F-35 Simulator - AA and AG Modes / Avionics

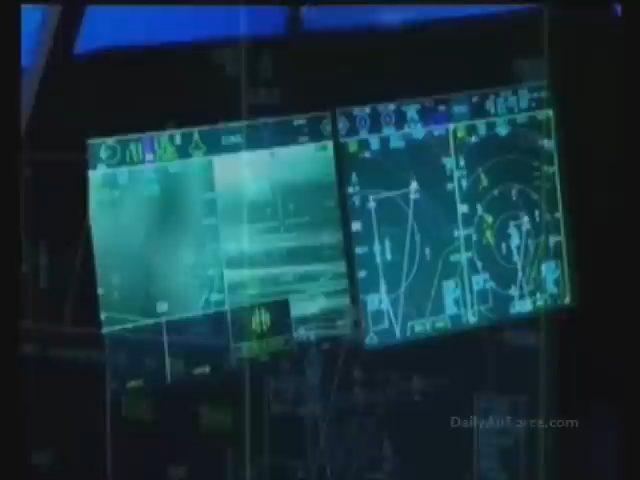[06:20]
employing air-to-air and air-to-surface tactics nearly simultaneously, the appearance of the SU-27s in no way alters the original mission.
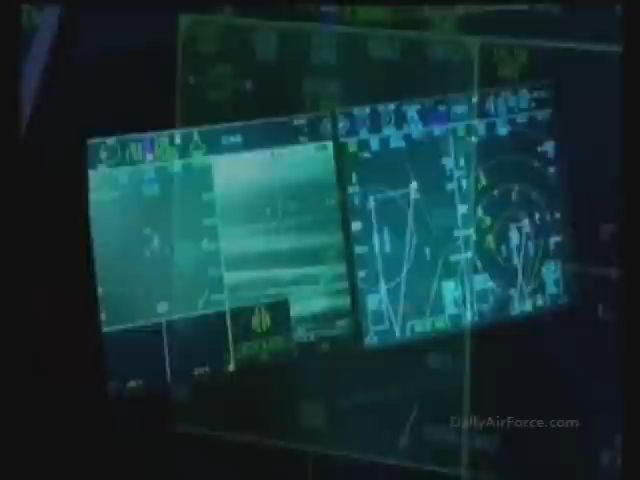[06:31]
The SAR image now clearly displays the column of tanks. Individual tanks and turrets are now visible. The pilot switches to assignment mode.
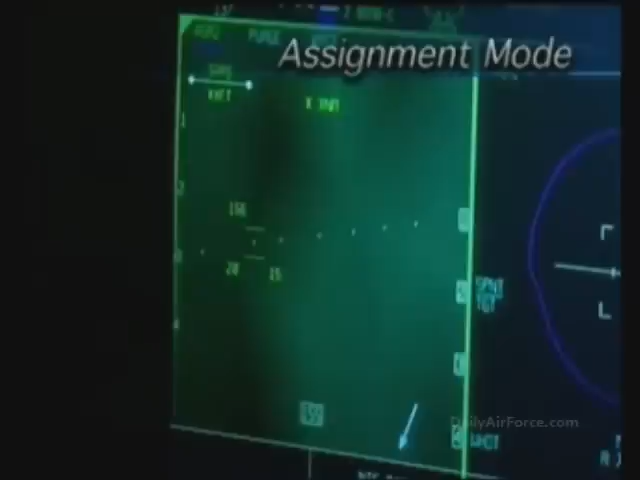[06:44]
Specific tanks are assigned to specific attack aircraft. Instead of the voice channels used in legacy aircraft,
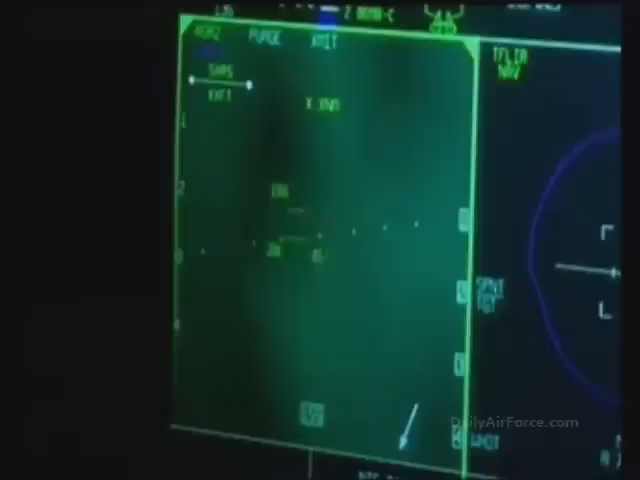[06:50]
the F-35 can send images and assignments by data link. Portals in the wingman's aircraft will display cyan triangles indicating their specific targets, removing all ambiguity as to target assignments.
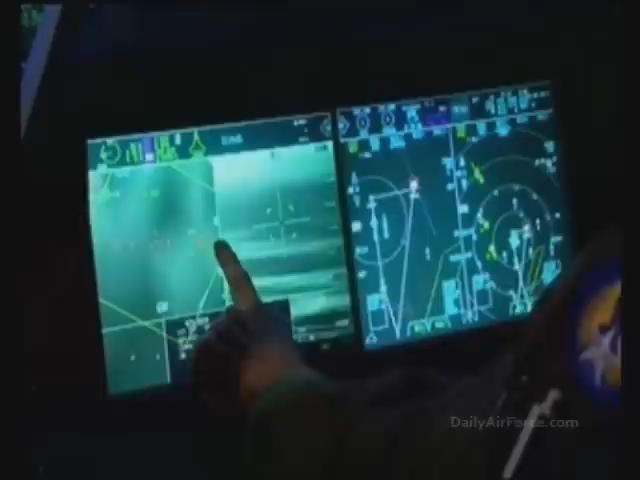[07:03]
In the lead JSF, the pilot calls up the air-to-ground munitions for employment.
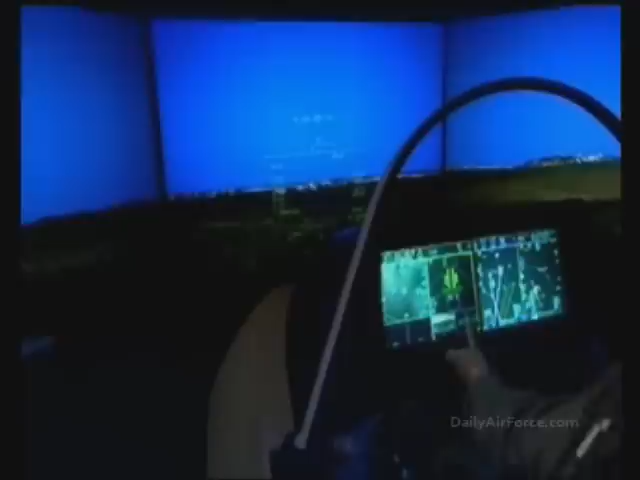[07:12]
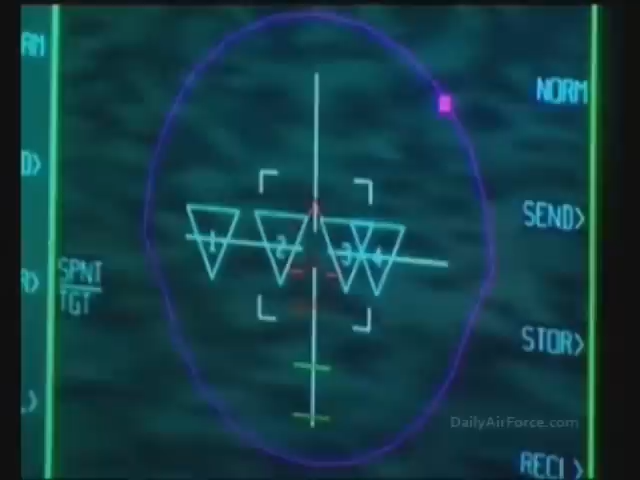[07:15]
The targeting FLIR in Portal 2 clearly shows the wingman and lead aircraft assignments. The SU-27s can be seen nearing the target area as the autopilot flies the F-35's target approach.